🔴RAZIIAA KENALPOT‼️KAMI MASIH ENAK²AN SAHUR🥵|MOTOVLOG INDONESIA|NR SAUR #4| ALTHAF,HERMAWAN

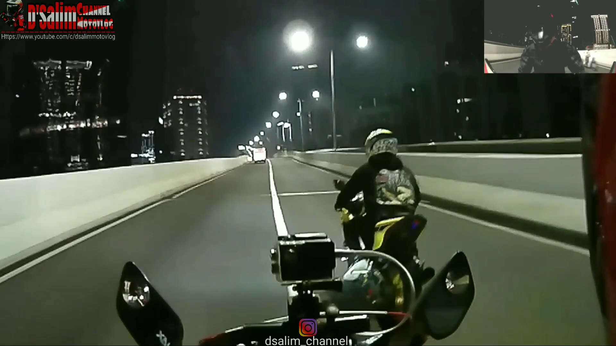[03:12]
Hujan. Oh my god. Jadi diserang hujan itu. Gimana nih, cuy? Hujan, cuy.
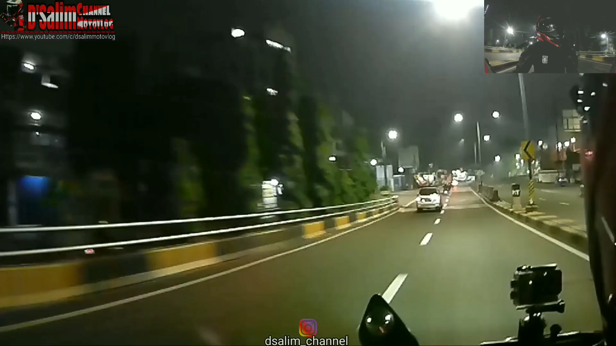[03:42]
Tadi kita keluar jam 2. Jam 2 lebih lah ya. Belum dapat sahur. Kita masuk ke wilayah Tanah Abang.
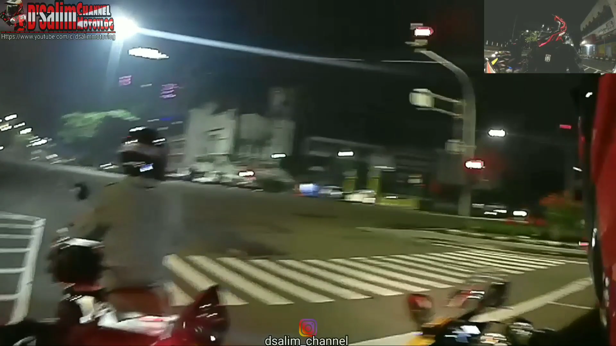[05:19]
Santai itu aja. Hah? Itu kayaknya itu razia ya, razia penalpot itu. Itu banyak motor yang ditarik-tarik semua. Ya santai aja. Stop.
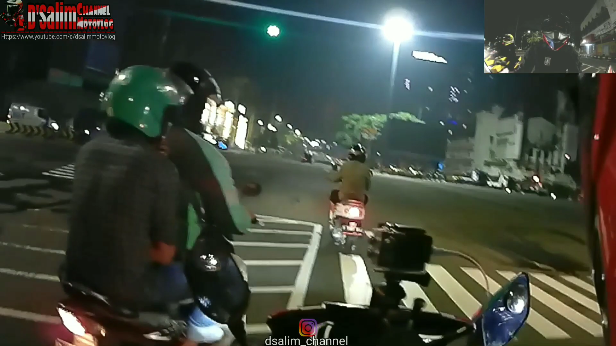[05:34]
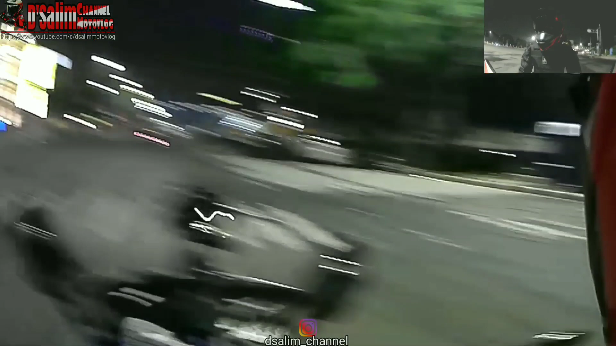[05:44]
Ternyata ini habis-habis ini ya, habis banyak banget motor yang dinaikkan. Habis razia kali ya. Itu razia, cuy.
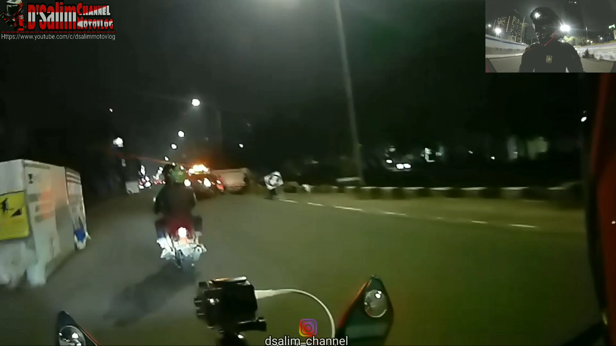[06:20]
Oh, nabrak trotoar, cuy. Gak kejadian sih. Nabrak trotoar. Kenapa? Itu tadi aja kenalpot. Kenalpot. Bukan nekret.